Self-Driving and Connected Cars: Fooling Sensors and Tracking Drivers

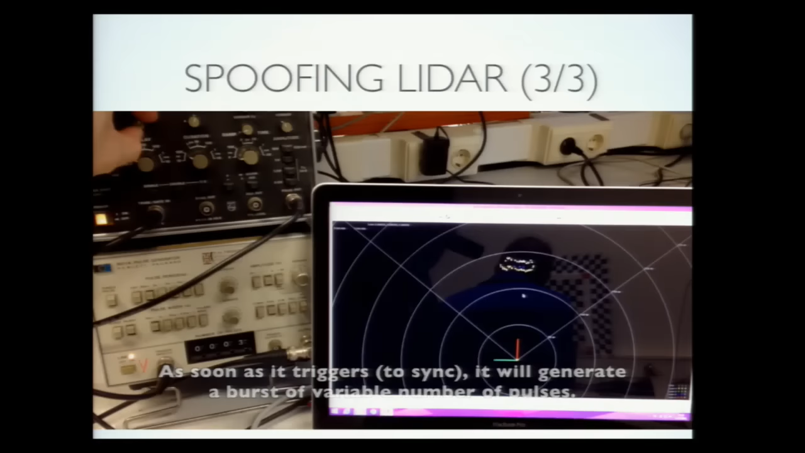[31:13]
We can move the object closer to the LiDAR. We can also affect the numbers of copies of that wall. We can also change a bit the shape of that wall also. So basically you can tweak all that to decide what do you want to look like. Here we want it to look like a wall, just for the sake of wall, but we could do the same with a car.
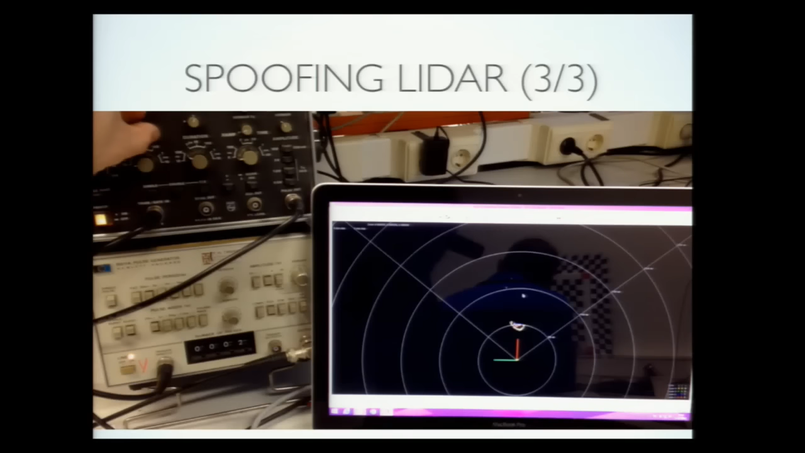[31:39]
So this shows you, it's again tweaking.
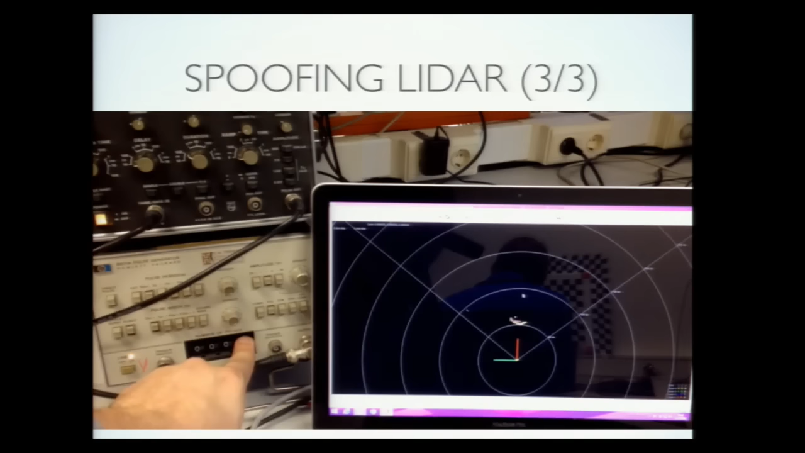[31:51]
So it shows you that basically you can create some fake object here, and this is detected on the visualization tool. Now we said, okay, now let's add this tracking box. So this gray box that you've seen, the control box that do the tracking. And then we see with the same setup, what will happen? Will my fake object be tracked or not? Being classified or not? And here that's what you see,
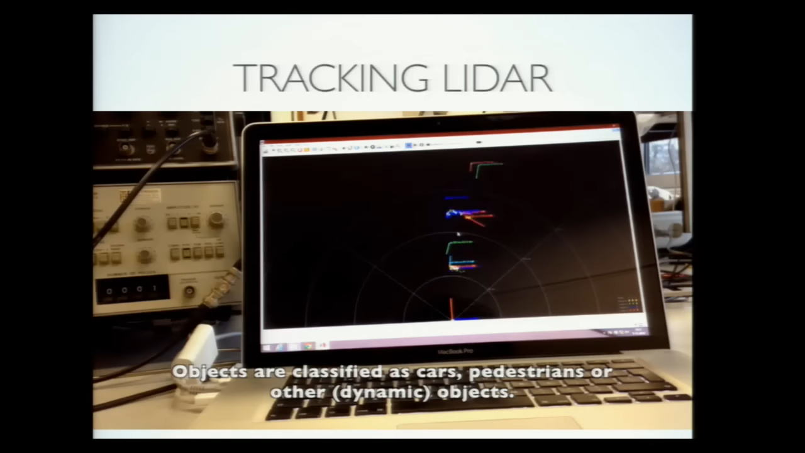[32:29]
is that basically now it is actually classifying my fake object. So they don't exist, there is no such a thing. But one frame, they says that this is a pedestrian. Next frame, it says it's a car. So it tries to actually see what type of object it is.
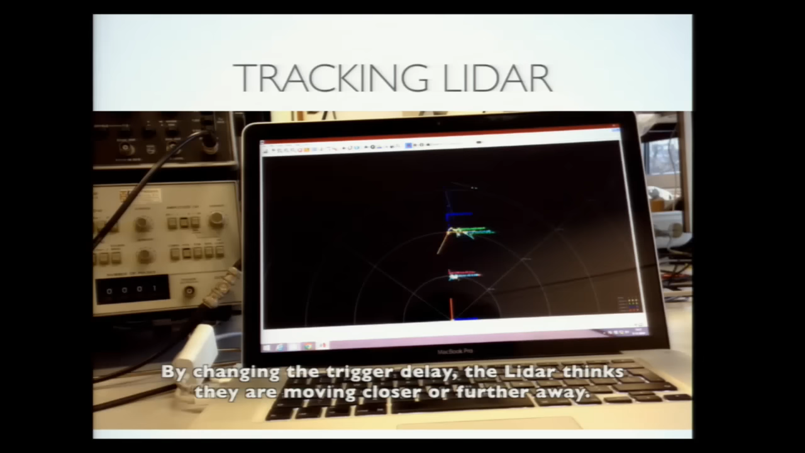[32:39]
And then it tries to really track it. So you see all these arrows going back and forth. And then I basically, we tweak. We say, go back and forth. And we try to see, hey, now try to track objects with this kind of situation.
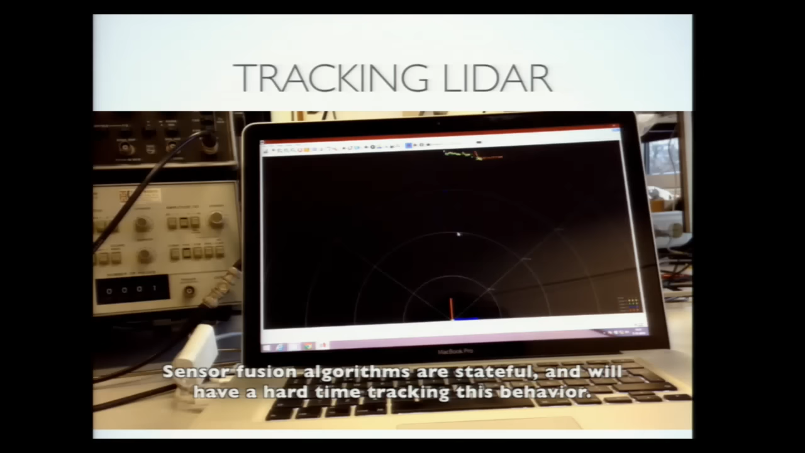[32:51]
It's going to be tough. So tracking also pretty efficient.